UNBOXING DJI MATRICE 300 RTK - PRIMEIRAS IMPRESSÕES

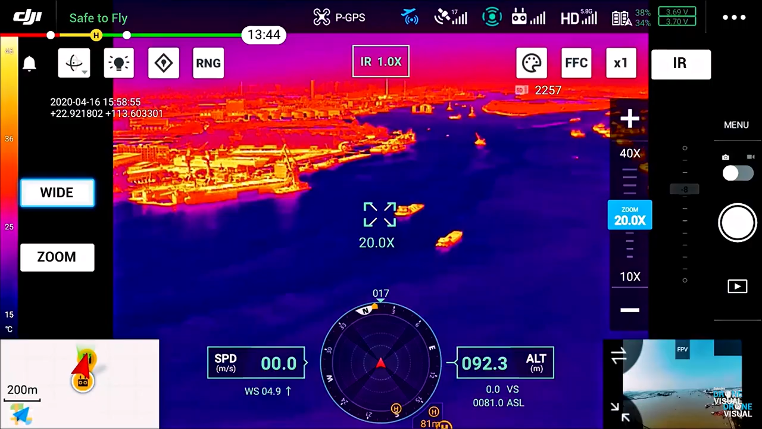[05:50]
câmera termal de 640 pixels em uma única câmera,
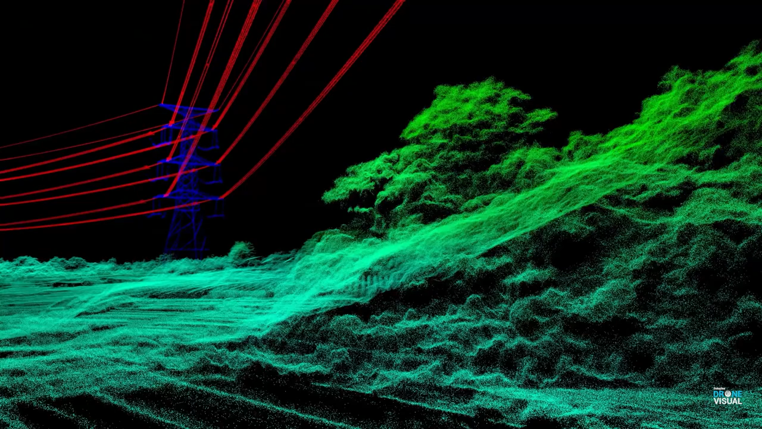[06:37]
aéreo via laser de 2 km²,
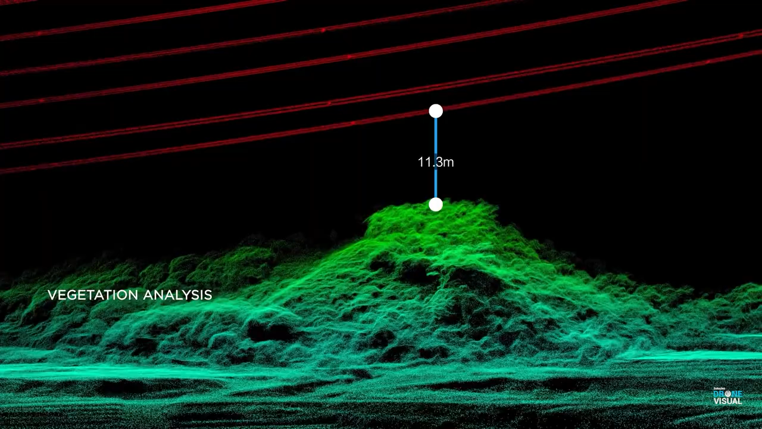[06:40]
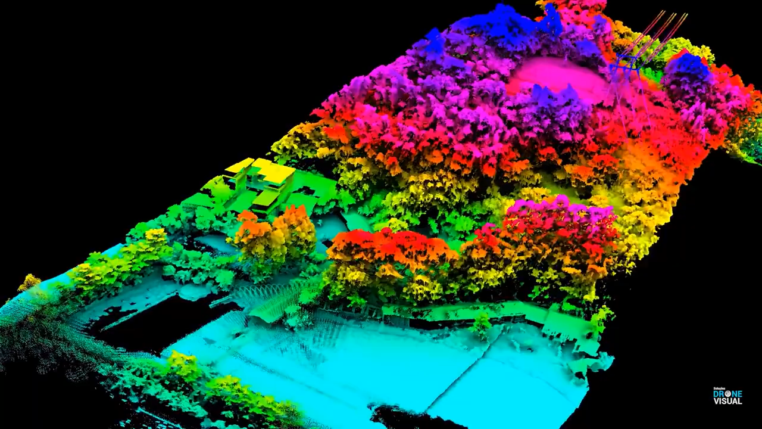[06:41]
ou seja, 200 hectares com apenas uma bateria.
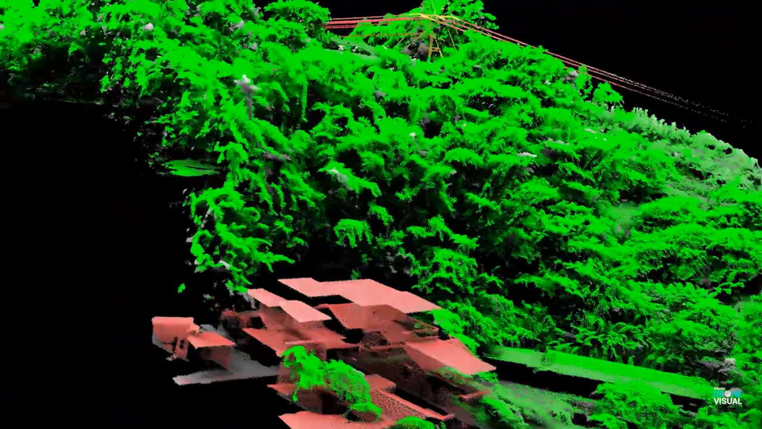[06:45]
Além de fazer todo o mapeamento via laser,
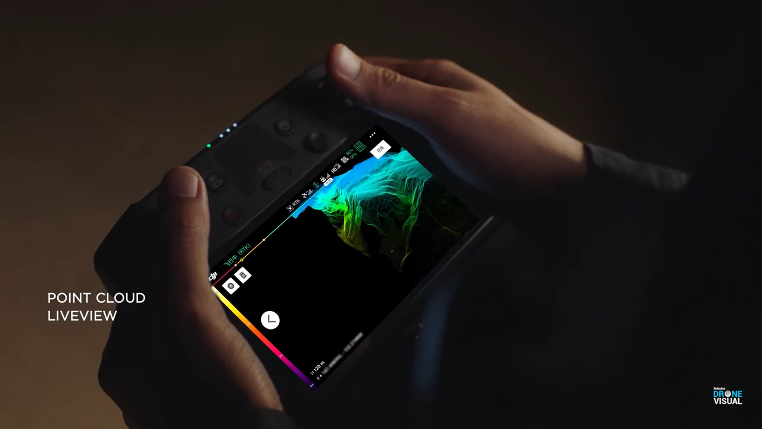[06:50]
também consegue transmitir a nuvem de pontos diretamente para o rádio controle,
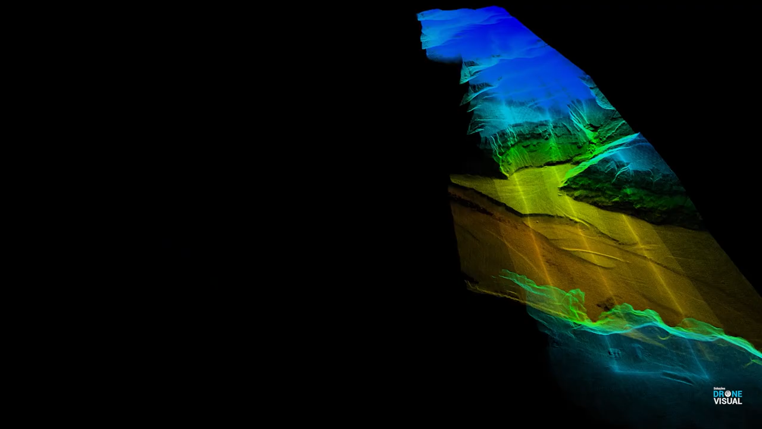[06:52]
ou seja,
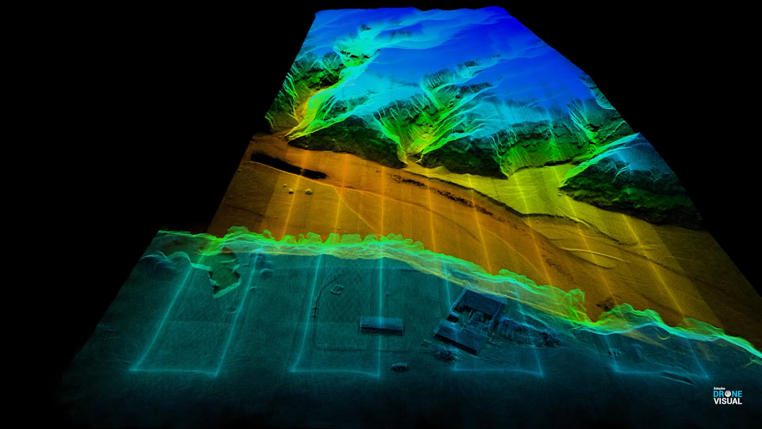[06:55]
durante o voo você vai observando e já vendo o mapeamento que está sendo realizado com o equipamento.